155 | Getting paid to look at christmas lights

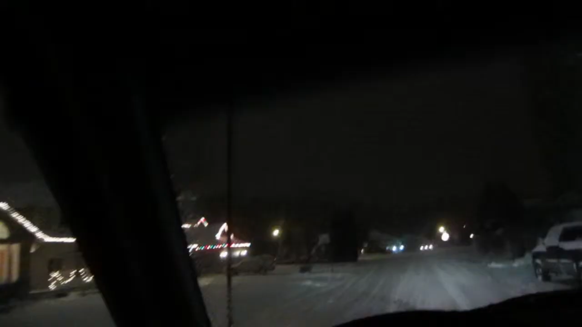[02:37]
That's cool just taking it easy going down some residential roads looking at the Christmas lights This is nice
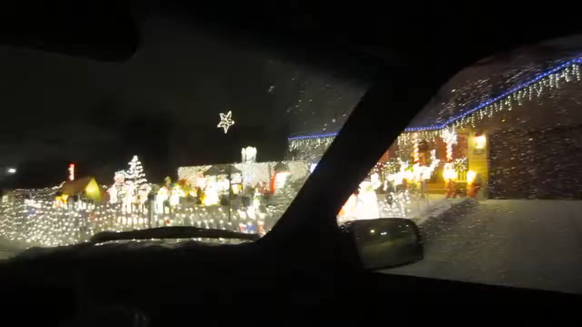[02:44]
Here's a good one There's Santa on the roof Oh, there's music